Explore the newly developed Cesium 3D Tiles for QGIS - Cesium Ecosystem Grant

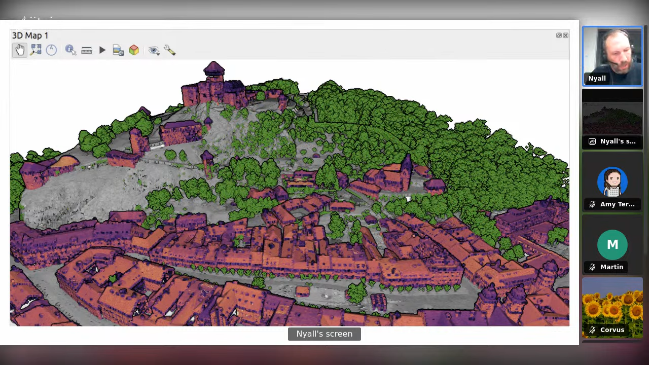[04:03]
So it meant that we could kind of just take a lot of this stuff that we've done in the past for point clouds and a lot of that kind of knowledge that we've built up and reuse it for the 3D tiles. So the development was done by myself.
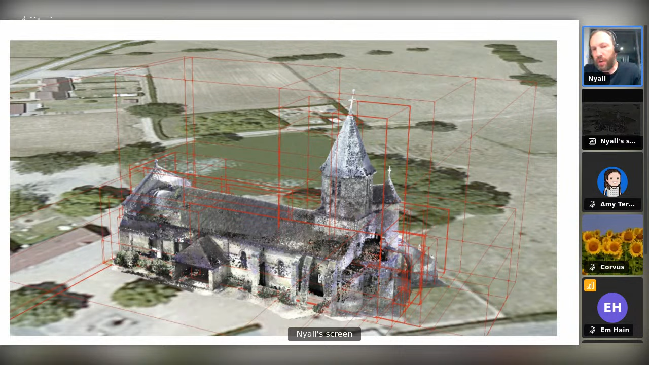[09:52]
So the bounding boxes are actually like defined by the data structure itself, which makes a lot of sense for the delivery of the data. It means it can, you're not sort of wasting tiles on content, on areas that have low content, but it does make the code and the kind of logic a lot more complex. It's a bit of a trade-off.
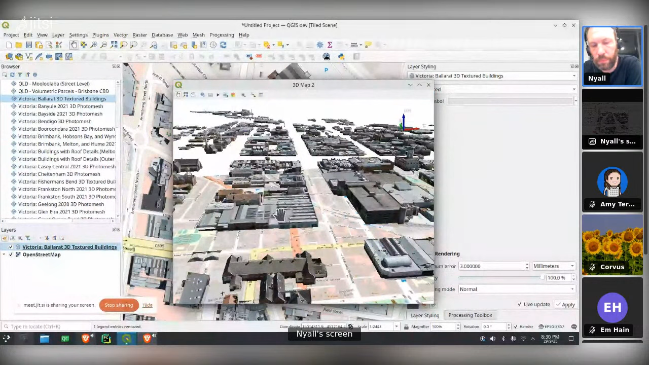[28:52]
CAD plans of this area, and it's just had photo textures wrapped onto that. You can see this one here, it's actually floating above the base map by a couple hundred meters,